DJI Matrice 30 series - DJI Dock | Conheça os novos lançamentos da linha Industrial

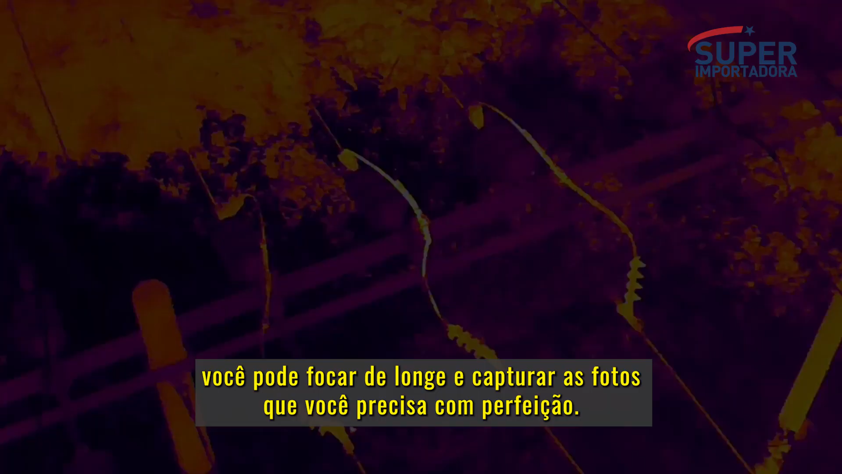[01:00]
and its high resolution thermal camera efficiently reveals
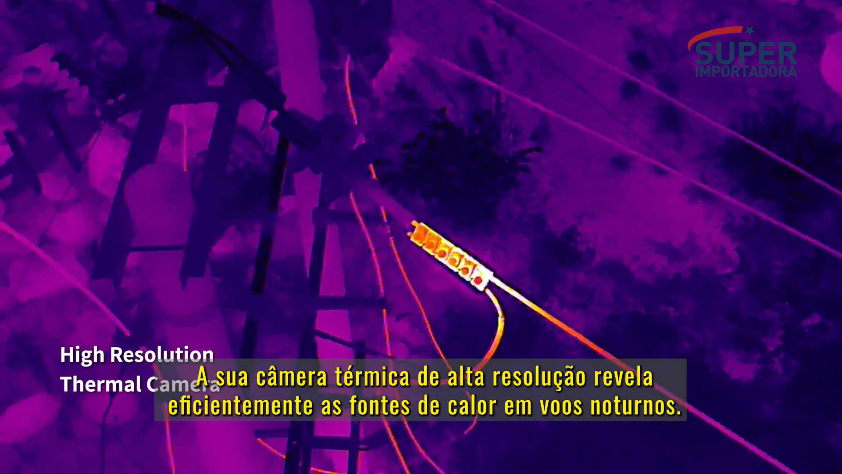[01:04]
heat sources when night falls the M30 is ready its low light FPV camera sees your
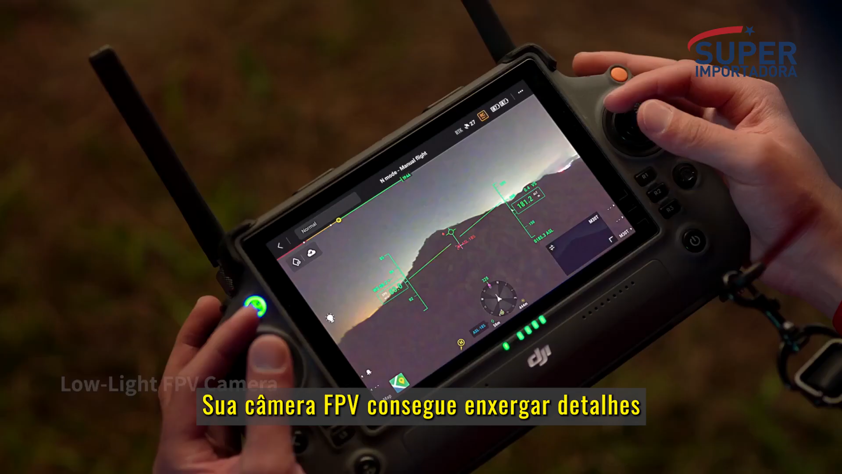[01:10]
surroundings even in darkness so you can work safely